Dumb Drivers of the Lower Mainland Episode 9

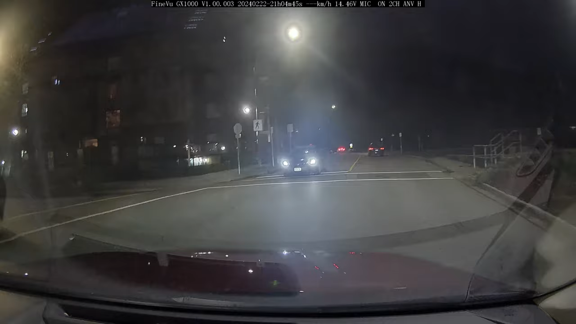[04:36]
It's a stop sign, asshole! What the f*** are you doing? Jeez.